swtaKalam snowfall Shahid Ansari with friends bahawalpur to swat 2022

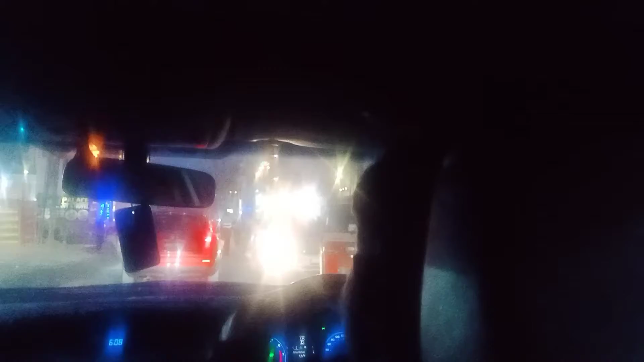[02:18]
नाजरीन, हम ये सवाद पहुंच गए हैं और ये जो है फजा घाट है। मुख्तलिफ होटल्स हैं, बड़ी रौनक है। मैं तो बहुत अरसे बाद आया हूँ, मैं तो देख के हैरान हूँ कि ये वही है, वही कलाम है,